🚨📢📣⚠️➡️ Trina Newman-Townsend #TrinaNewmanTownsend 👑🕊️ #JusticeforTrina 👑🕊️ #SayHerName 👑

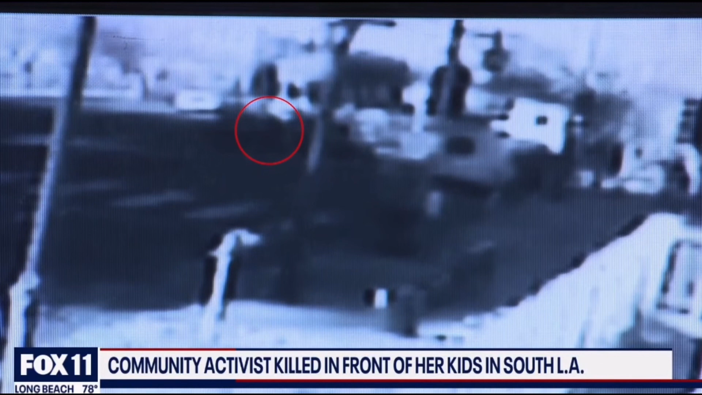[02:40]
This blurry security video you see here shows the moment Trina was hit. She was just trying to get into her car, her body thrown into the air before landing on the street.